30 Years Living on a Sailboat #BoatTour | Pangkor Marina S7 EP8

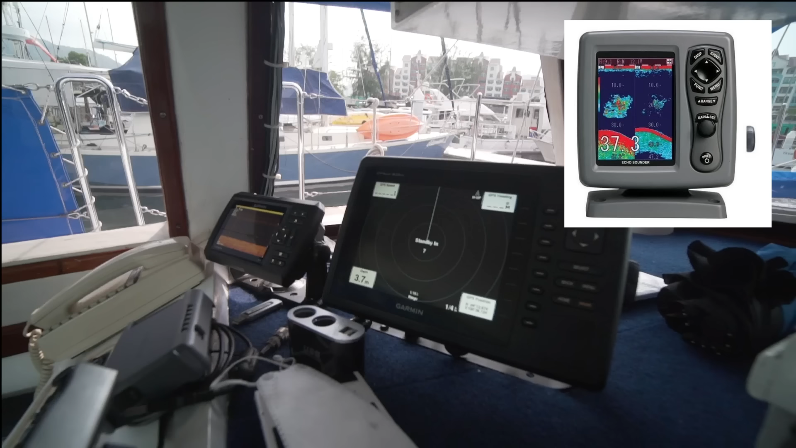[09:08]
It's got an alarm on it just in case you don't have enough water onto your boat.
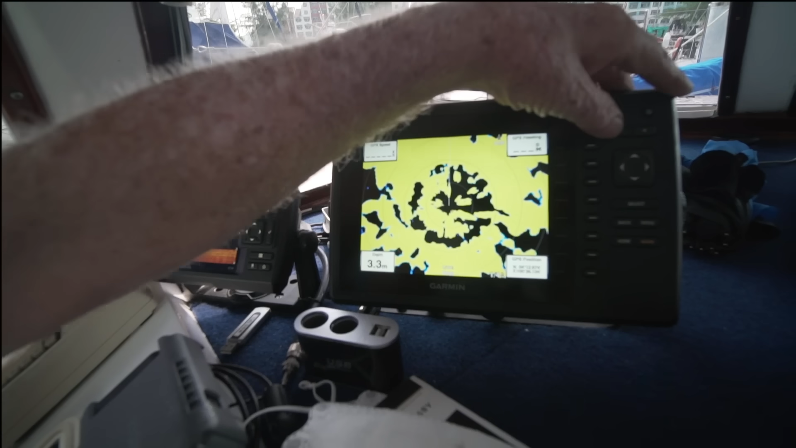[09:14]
I'll turn on the radar for you so that you can see the radar.
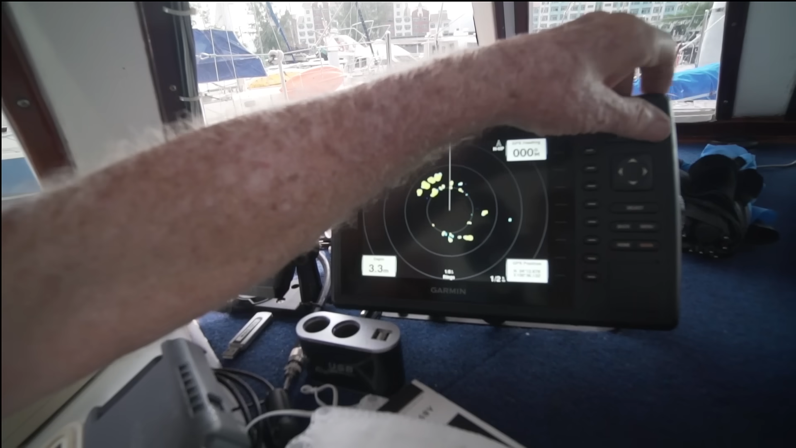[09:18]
So the radar will tell you at night time if there's any ships around the place.